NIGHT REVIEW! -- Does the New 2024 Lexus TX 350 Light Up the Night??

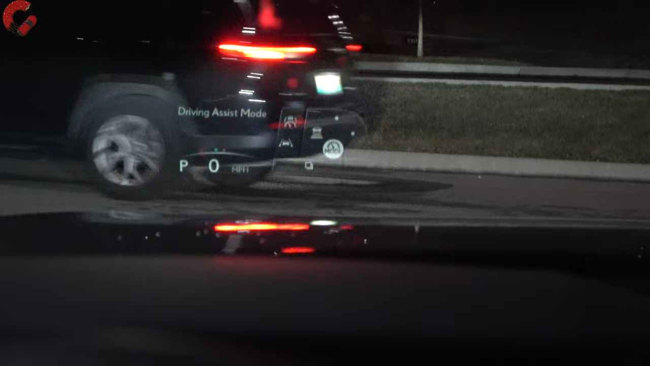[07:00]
So, or in the head-up display. So I would definitely recommend this is an advanced head-up display. It shows a lot more than just speed. Now, let me go ahead and talk about those headlights.
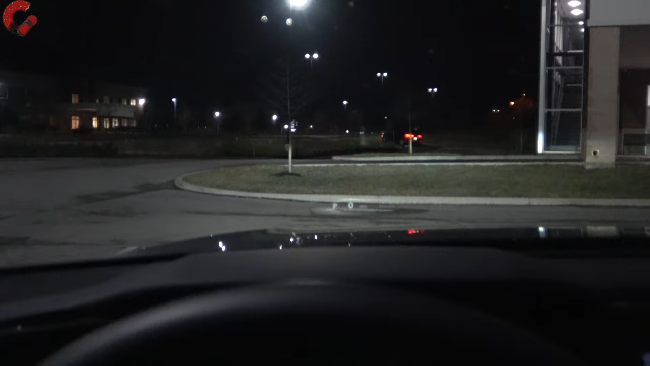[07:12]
Now, I mentioned earlier that I wish it had the triple beams. And I'm going to say that when it comes to the brightness of these headlights. These are certainly good headlights. They're projector LEDs. But when you compare it to other luxury vehicles, these are definitely not as bright as some other luxury alternatives. We, of course, own a BMW. And the BMW has much brighter headlights. Volvos have much brighter headlights. And Lexus with triple beams also are brighter. So I'm a little disappointed that they didn't include that on this model.